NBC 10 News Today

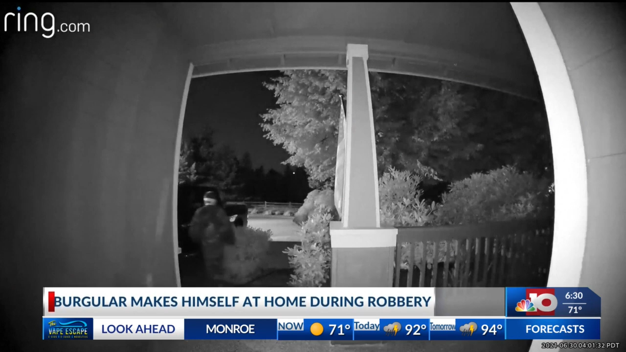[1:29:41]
The suspect later identified as Philip Cedarleaf, was found a short distance away from the home and taken into custody.